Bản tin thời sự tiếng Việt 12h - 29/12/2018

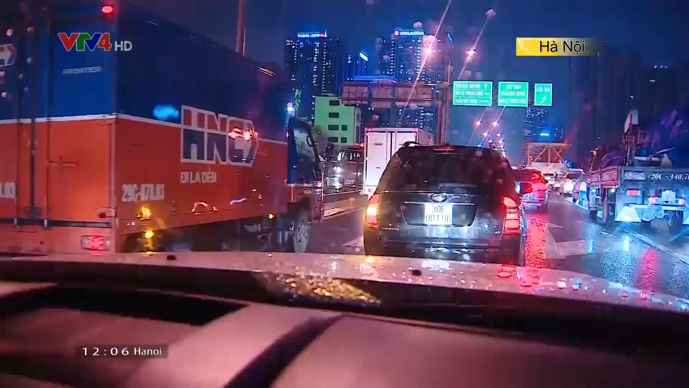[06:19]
Tuy nhiên, tại khu vực nút giao đường giải phóng với tuyến Vành Đai Ba hướng ra cao tốc Pháp Vân Cầu Rẽ lại khá thông thoáng.
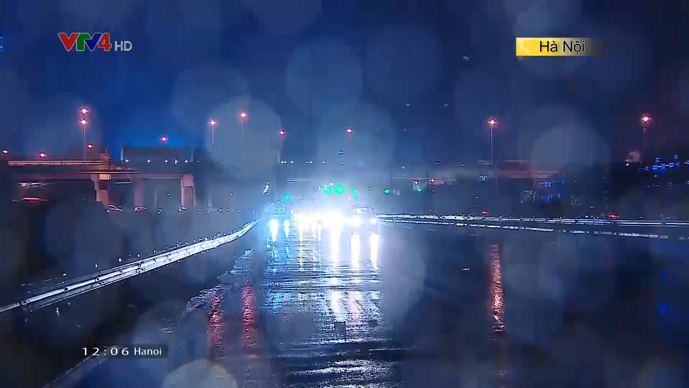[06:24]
Lượng phương tiện được nhận định chỉ như những ngày thường.
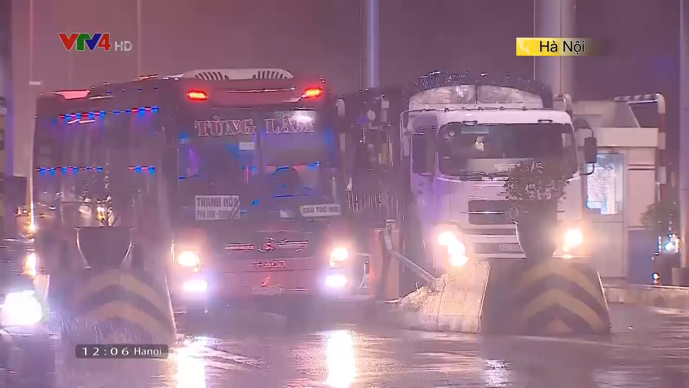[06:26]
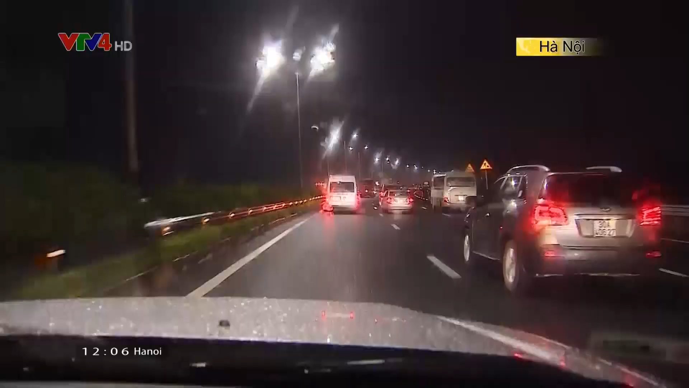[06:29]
Tuyến Vành Đai Ba trên cao chiều rời khỏi thủ đô, cao tốc Pháp Vân Cầu Rẽ cũng liều thông dễ dàng.